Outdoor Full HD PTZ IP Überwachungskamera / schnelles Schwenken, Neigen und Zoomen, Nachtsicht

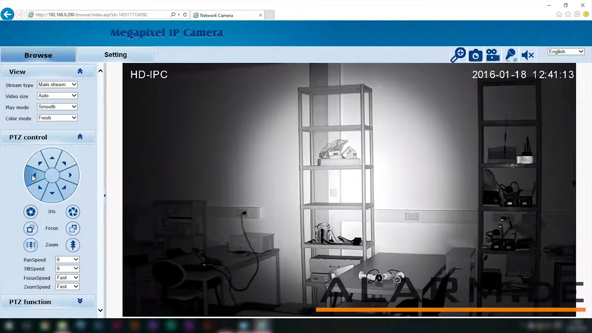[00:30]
Hier sehen Sie die hervorragende Nachtsicht der Kamera. Die Kamera schafft dabei bei der Nachtsicht bis zu 50 Meter.